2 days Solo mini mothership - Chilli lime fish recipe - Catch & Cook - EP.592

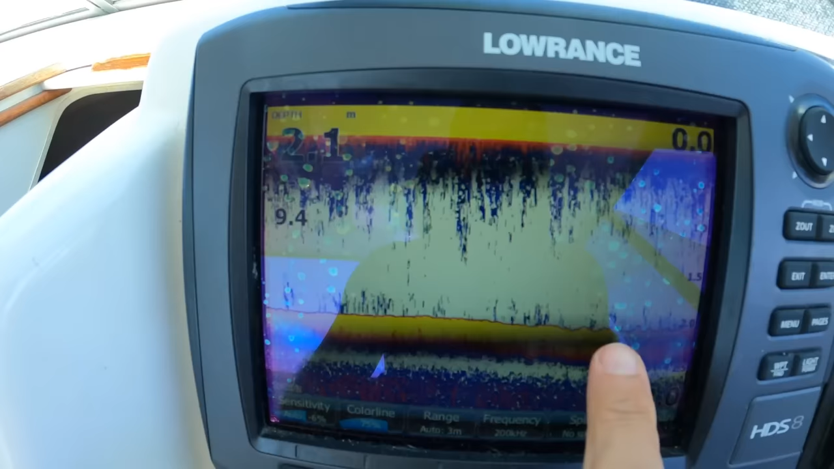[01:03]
Found a channel here. It's staying at 2 meters deep. Let's hope it stays that deep. Okay, we're inside the mouth now, so we're following the deeper channels.
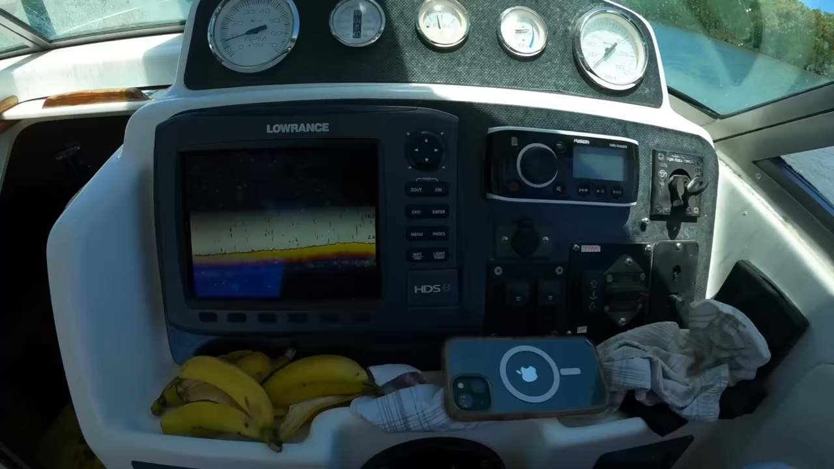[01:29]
Let's have a look. We've got 2.2 meters of water here.
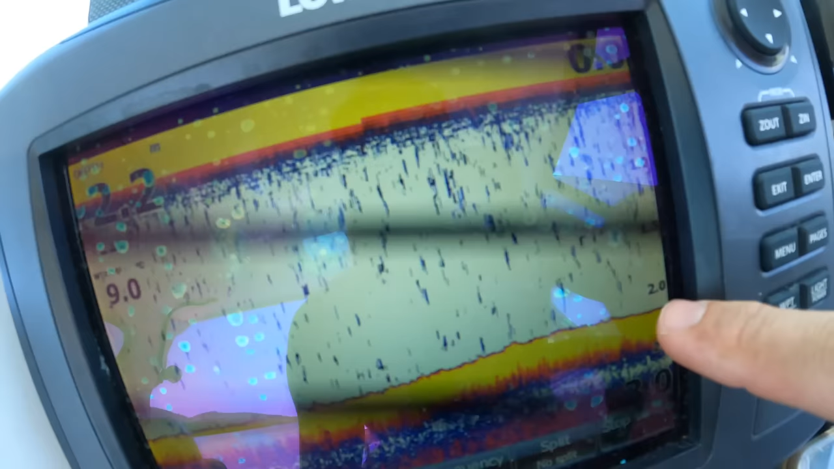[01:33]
So I'll just do a loop and see if there's any sort of dead trees or rocks on the bottom.
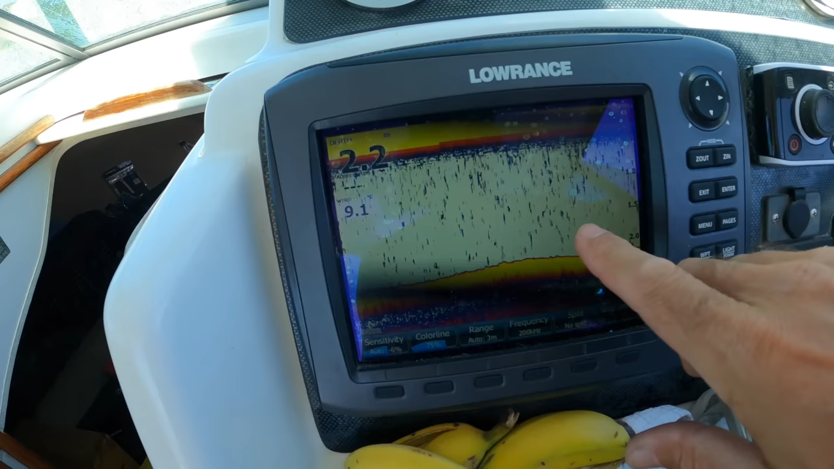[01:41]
I don't want to get the anchor stuck here, but I think this is our spot.